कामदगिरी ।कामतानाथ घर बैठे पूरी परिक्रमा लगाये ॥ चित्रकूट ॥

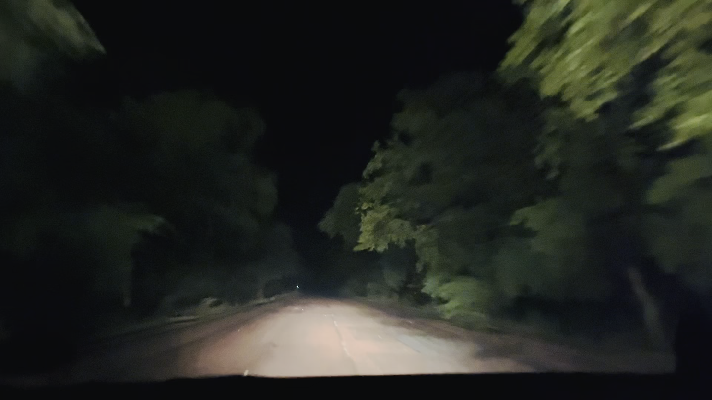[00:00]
यह देखी टरावना मंचर, रात का, रात में सुबहे के तीन बज रहे हैं, और हम अबी 60 km दूर है,